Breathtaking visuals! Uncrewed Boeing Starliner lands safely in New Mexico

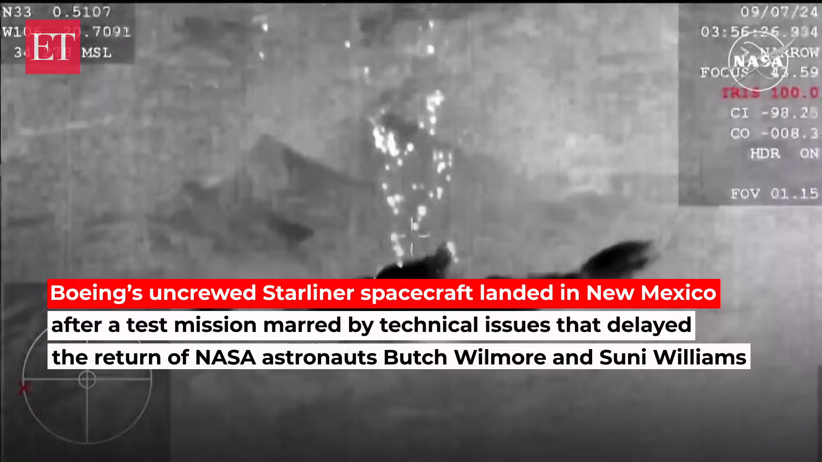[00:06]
Really interesting view of this coming down from the vicinity of the landing site.
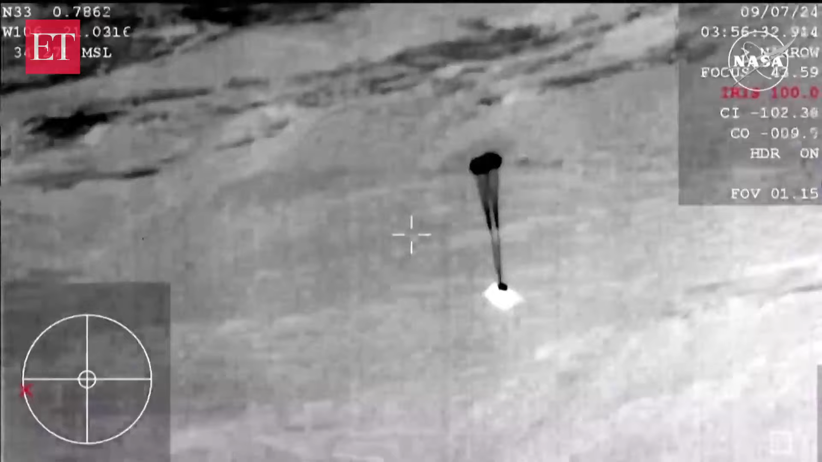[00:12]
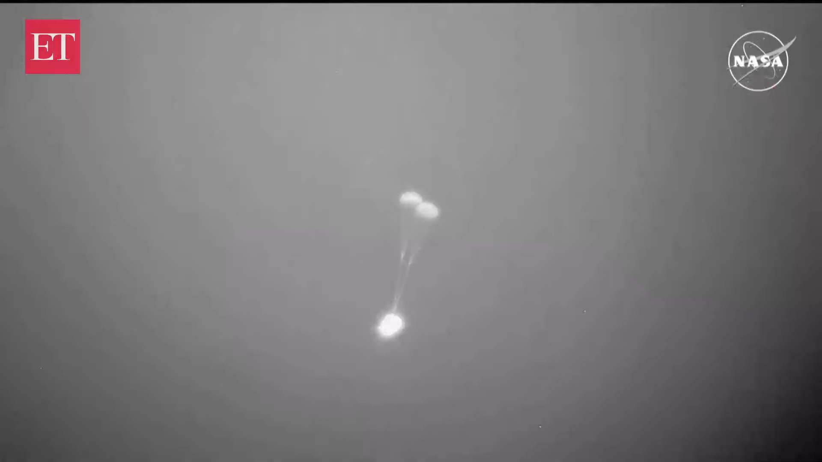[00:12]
Again, this is a view from a little lower than the WB-57 we were seeing.
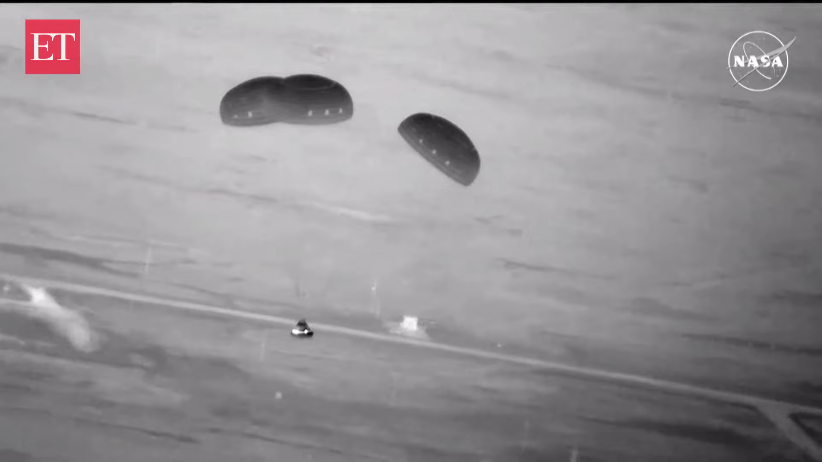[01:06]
You're seeing the ground there in your screen, as we get closer. Music Music Music
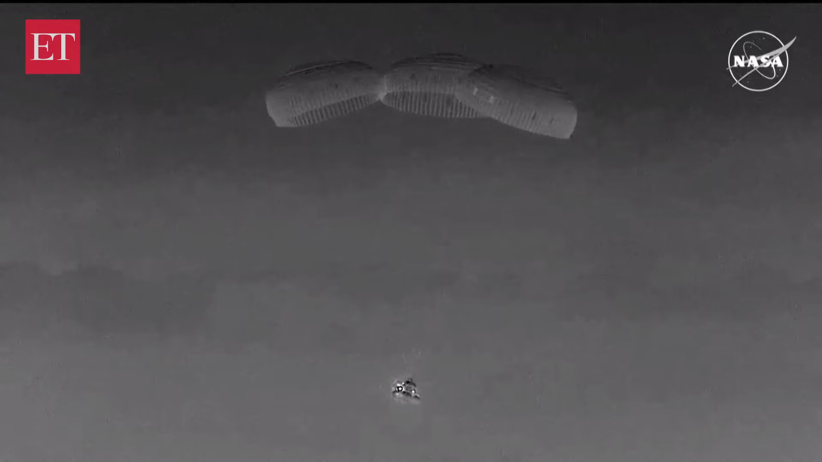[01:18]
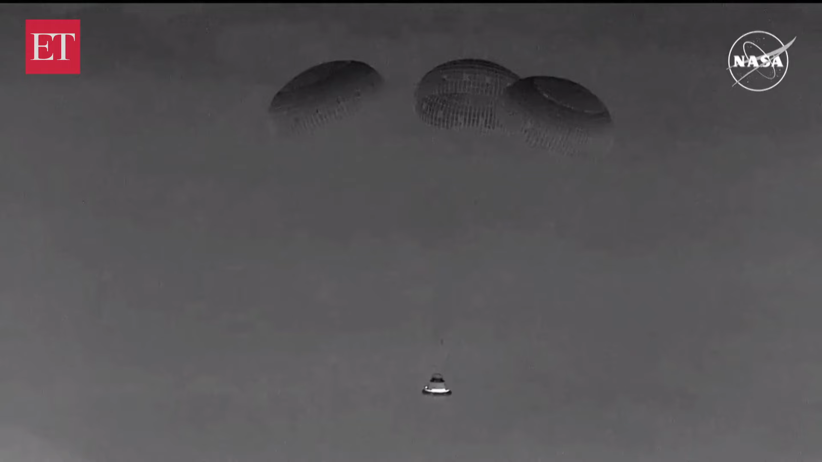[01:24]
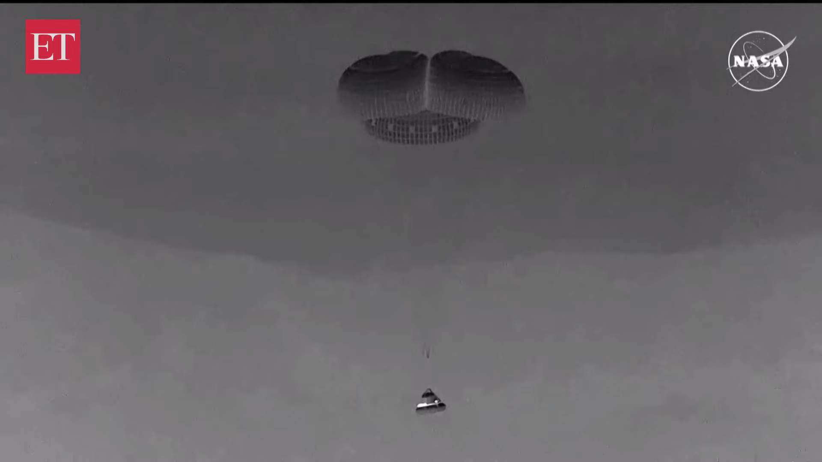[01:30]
Touchdown! Starliner is back on Earth. That landing coming at 11.01 and 35 seconds Central Time.
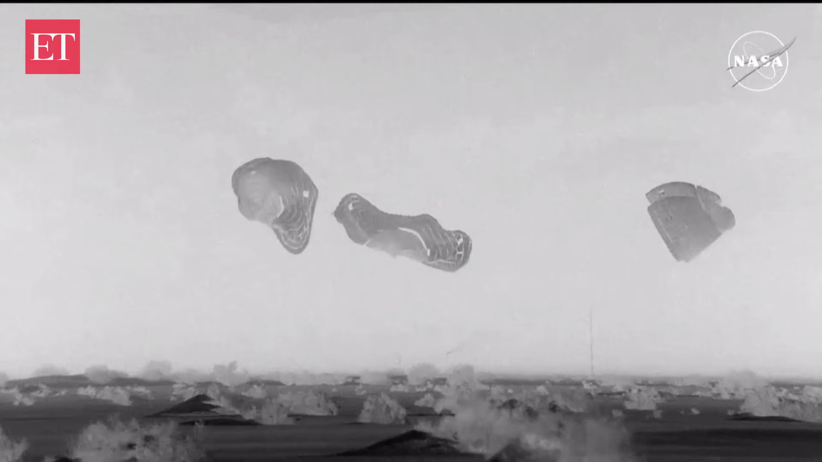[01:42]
10.01 and 31 seconds Mountain Time at White Sand Space Armor. The U.S. Army's mission team here in Mission Control is polling